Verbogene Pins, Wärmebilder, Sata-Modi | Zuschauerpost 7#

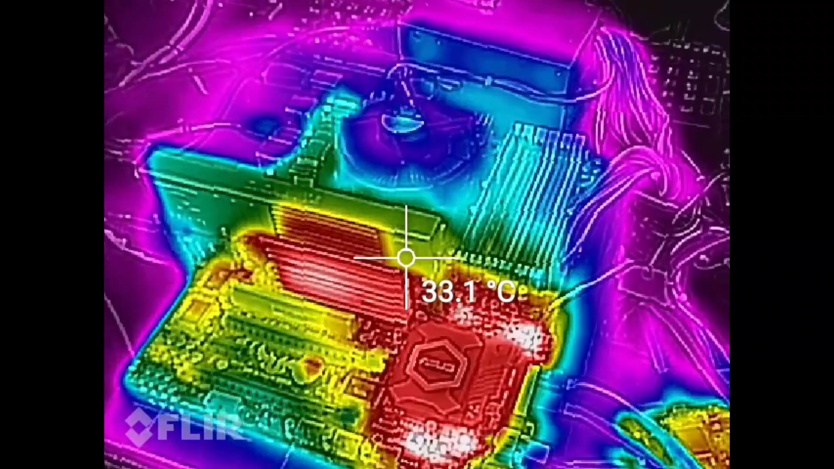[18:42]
On screen: spot 33.1°C
Was ich auch nochmal zeigen wollte, ist, dass ich mir eine kleine Wärmebildkamera zugelegt habe. In Form eines Handys.
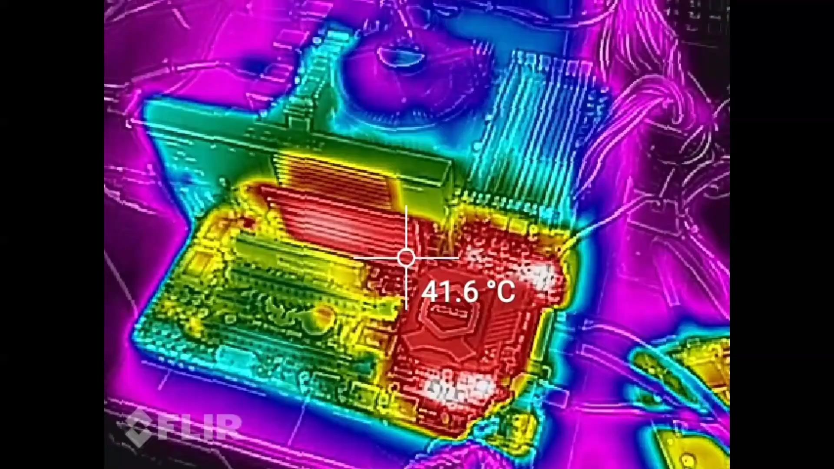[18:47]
On screen: spot 41.6°C
Das ist nämlich das Caterpillar S60. Und hier kann man jetzt genau sehen, wie die Temperaturen verteilt sind.
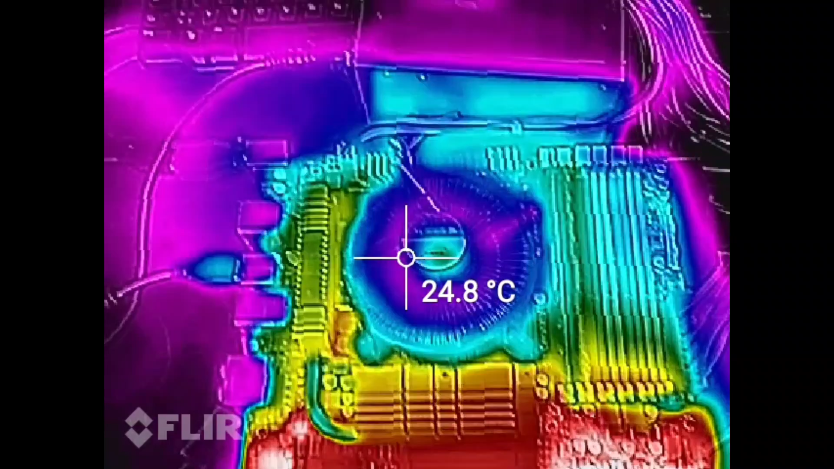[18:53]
On screen: spot 24.8°C
Und wie wir das so jetzt gerade mal sehen,
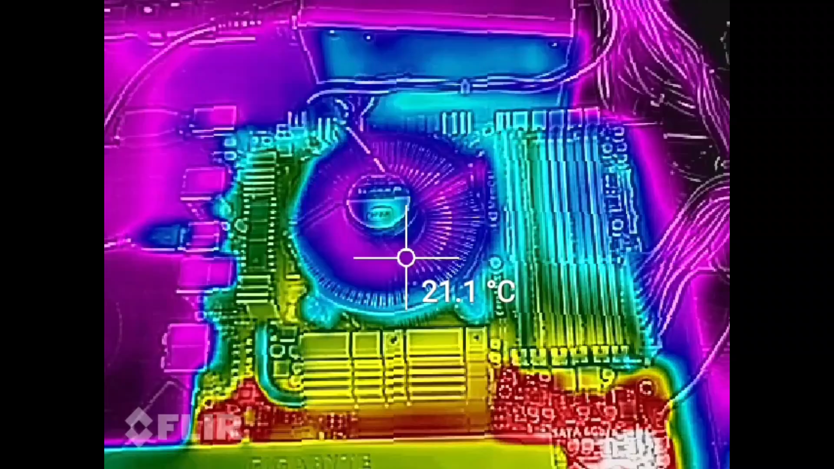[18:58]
On screen: spot 21.1°C
ist hier in der Nähe der CPU die Temperatur ungefähr bei 21 Grad. Aber hier unten beim Chip-Satz bei 44 Grad.
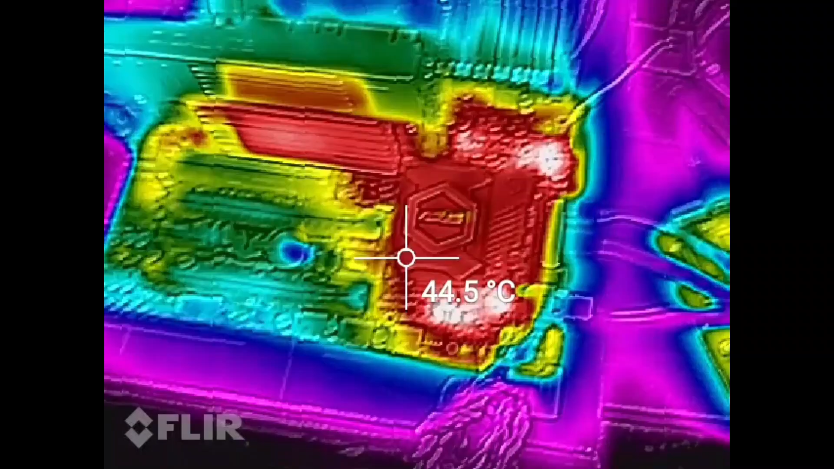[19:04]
On screen: spot 44.5°C
Das heißt, das Ding müsste eigentlich noch ein wenig besser gekühlt werden.
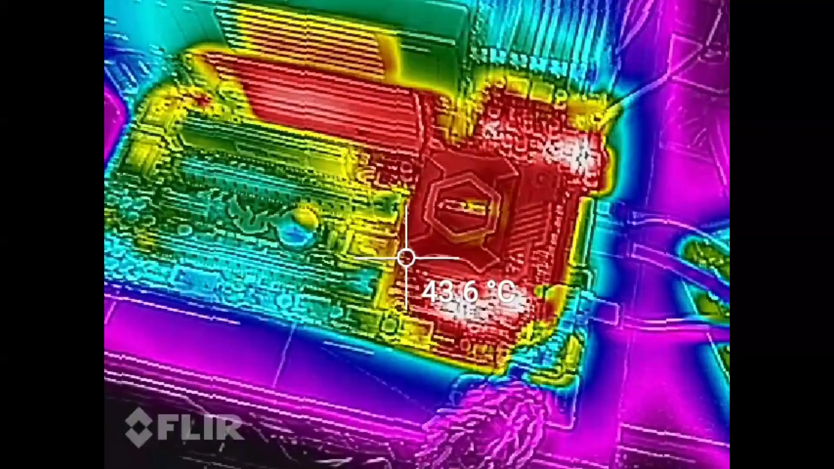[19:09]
On screen: spot 43.6°C
Das ist dann ganz cool. Und ja, die Grafikkarte ist passiv gekühlt. Siehst du direkt.
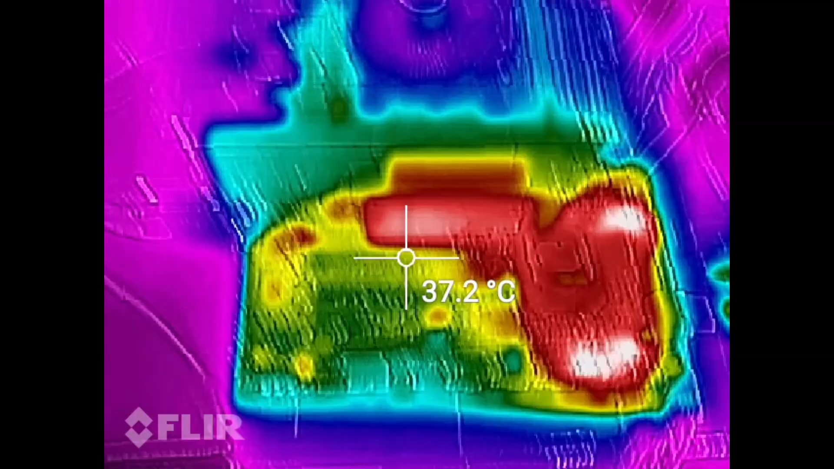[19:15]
On screen: spot 37.2°C
Aber ich finde das sehr, sehr faszinierend, wie das hier gerade so aussieht. Das Coole ist auch, man sieht alle möglichen Sachen, die gerade arbeiten.
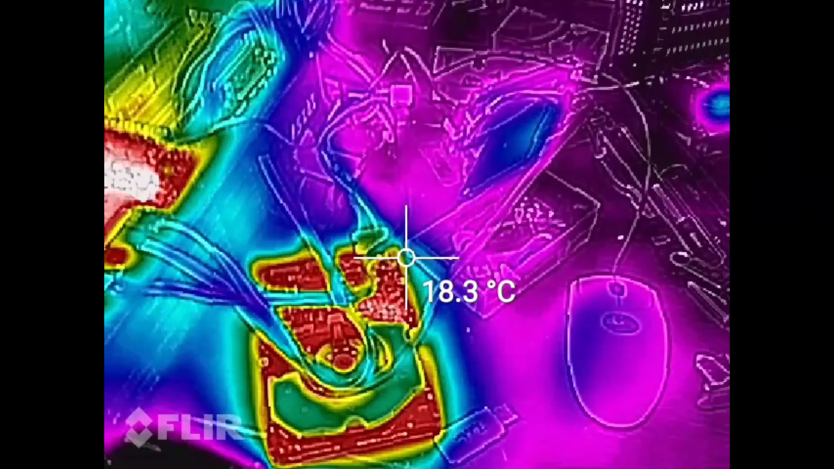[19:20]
On screen: spot 18.3°C
Wir sehen, dass die Festplatte an ist und wie warm sie ist. Man kann, glaube ich, diesen Punkt...
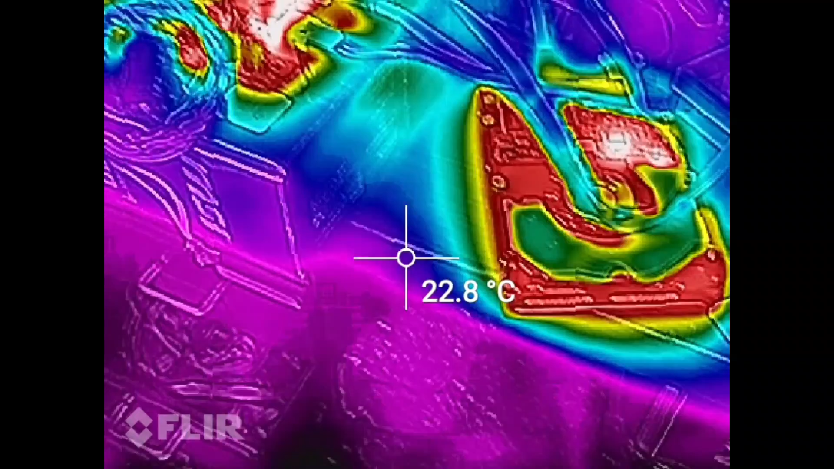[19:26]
On screen: spot 22.8°C
Okay, beim Video, man sieht ja in der Mitte gerade diesen Punkt. Wenn man ein Video macht, kann man den nicht verändern. Aber ansonsten geht das.
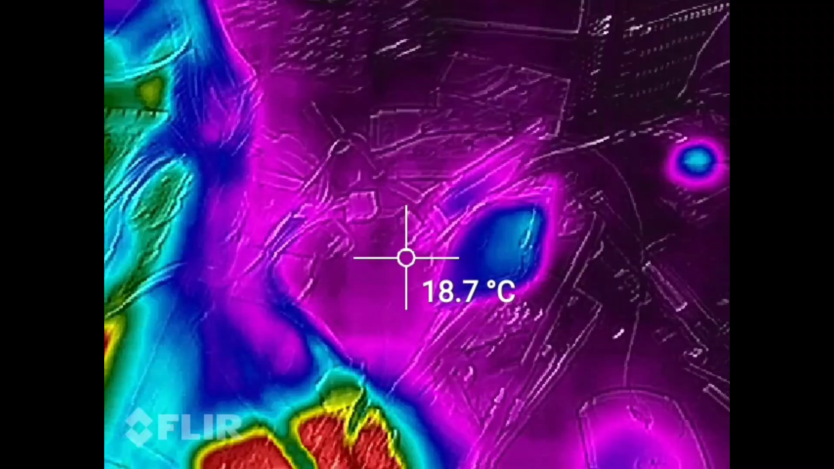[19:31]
On screen: spot 18.7°C
Wir sehen hier die beiden SSDs, dass die zumindest irgendwas machen. Dass der Lüfter hier irgendeine Temperatur hat.
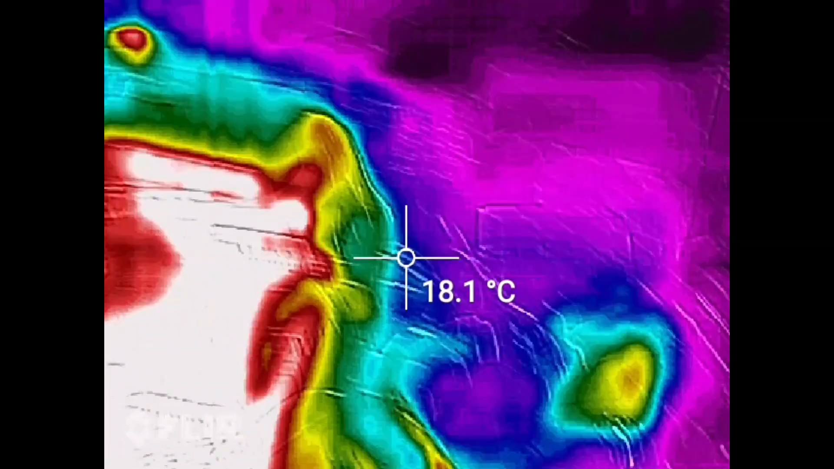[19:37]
On screen: spot 18.1°C
Wahrscheinlich auch das Netzteil, aber das ist eher marginal.
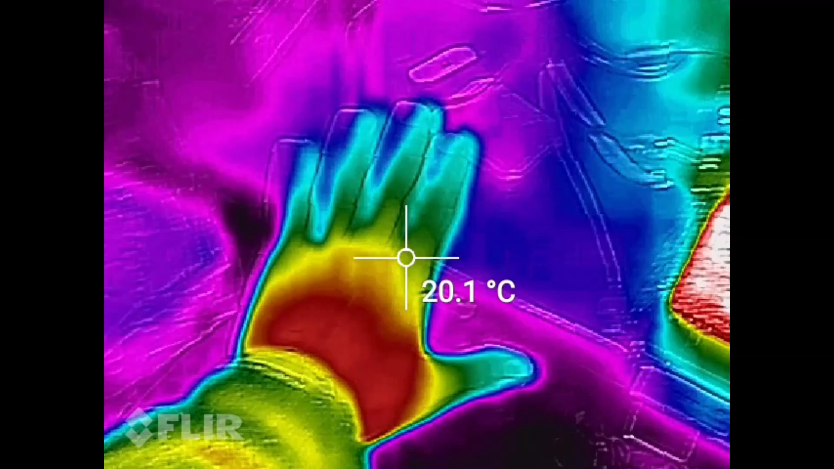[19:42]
On screen: spot 20.1°C
Und was richtig cool ist, wenn wir jetzt mal hier so die Hand nehmen und die hier drauflegen und dann weggehen, dann sieht man, dass da vorher eine Hand war.
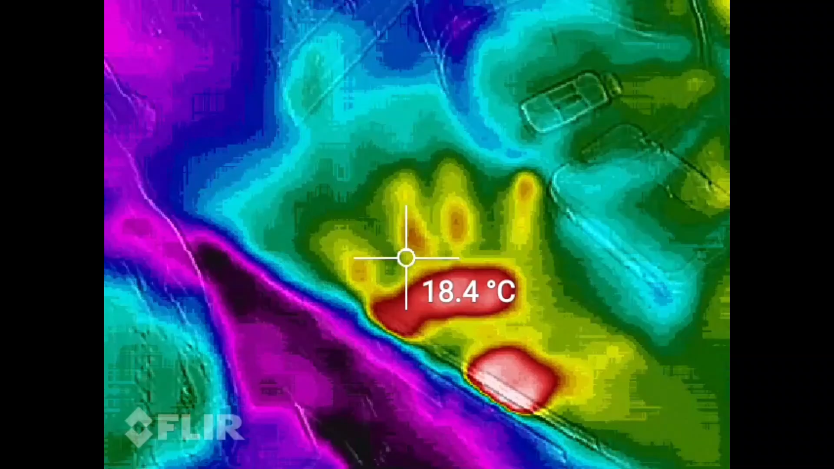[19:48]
On screen: spot 18.4°C
Genauso ist das auch, wenn man sich auf Sofa setzt und dann aufsteht.
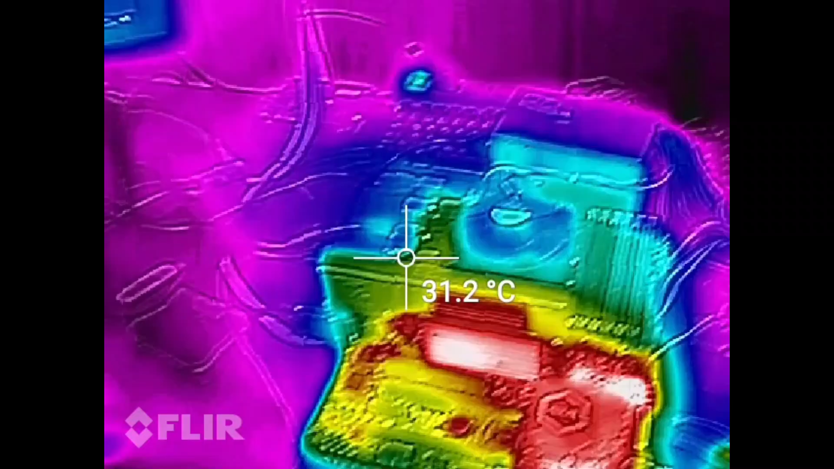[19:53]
On screen: spot 31.2°C
Dann sieht man trotzdem noch ein paar Minuten später, dass da irgendjemand mal gesessen hat. Das ist richtig cool.
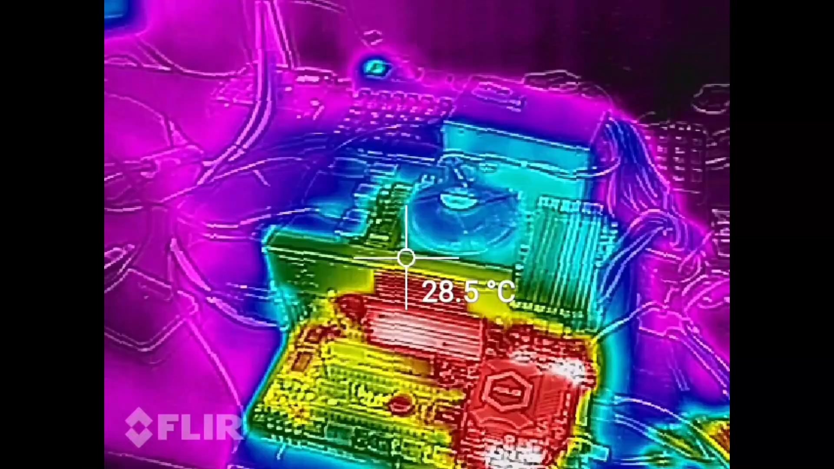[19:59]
On screen: spot 28.5°C
Auch cool ist zum Beispiel die Tastatur jetzt hier einmal zu sehen. Und diese roten Punkte hier unten, die sind mir nämlich vorher gar nicht aufgefallen.
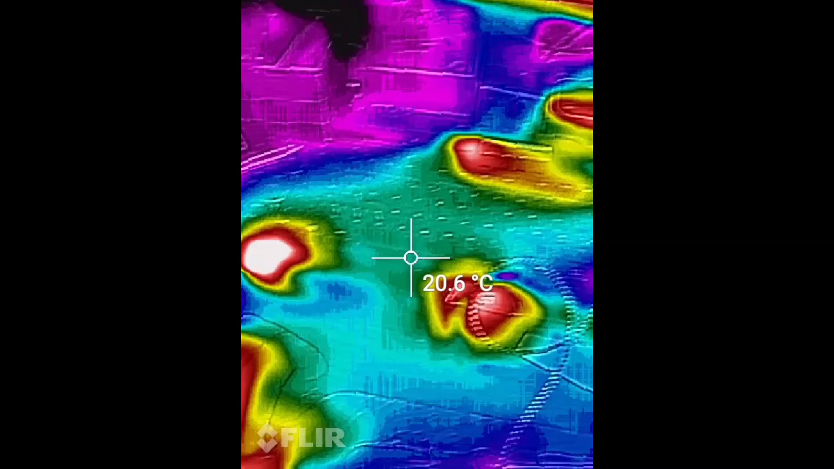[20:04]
On screen: spot 20.6°C
Die sind nämlich tatsächlich ein ganz bisschen wärmer als der Rest hier.
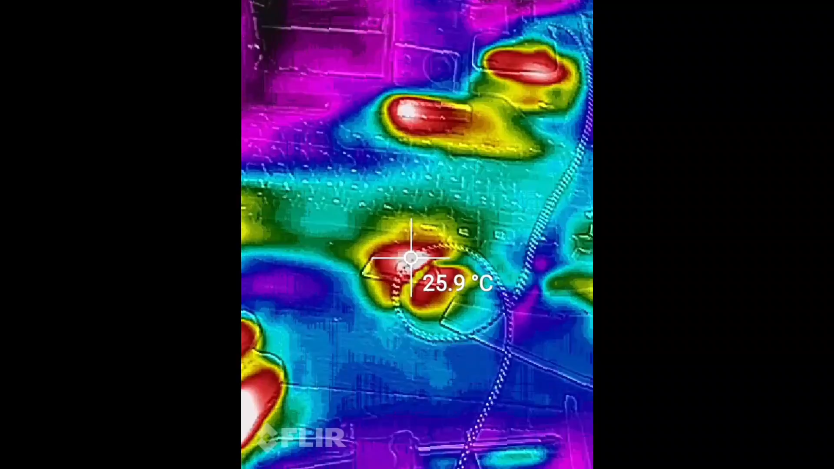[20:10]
On screen: spot 25.9°C
Und ich denke mal, dass da einfach LEDs drin sind für die Hintergrundbeleuchtung hier.
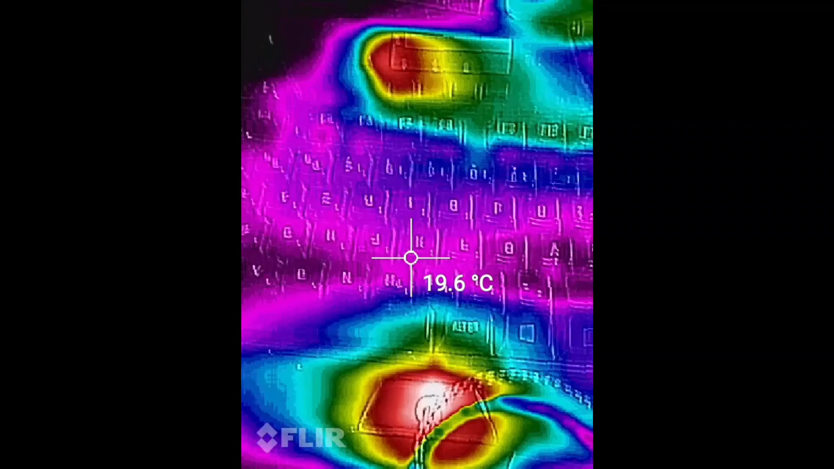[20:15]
On screen: spot 19.6°C
Und sowas kann man dann erkennen. Und das ist quasi auch eine Nachtsichtkamera.